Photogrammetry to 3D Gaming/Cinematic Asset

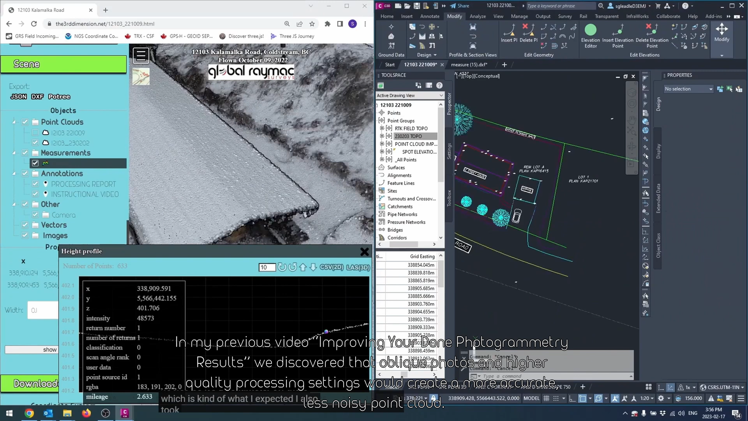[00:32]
we discovered that oblique photos and higher quality processing settings would create a more accurate, less noisy point cloud.
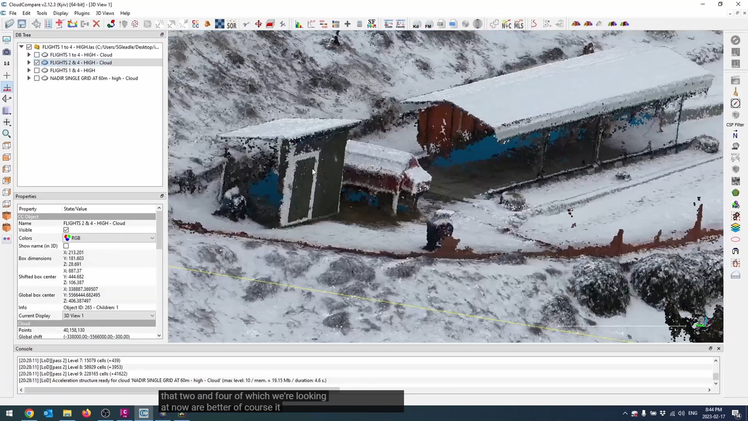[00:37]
Unfortunately, even when taking what I learned there into consideration,
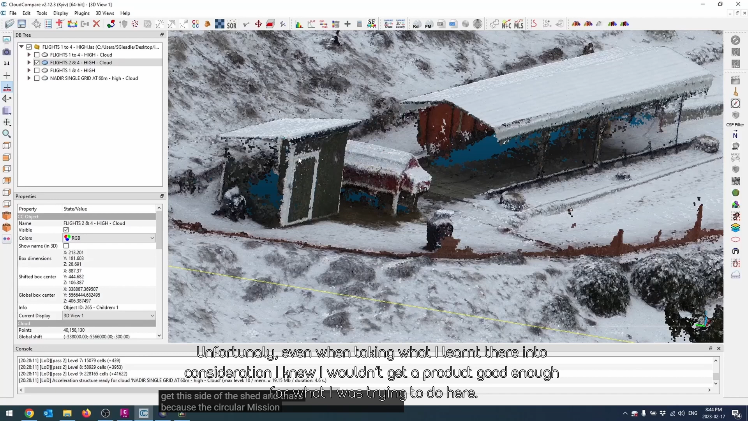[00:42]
I knew I wouldn't get a product good enough for what I'm trying to do here.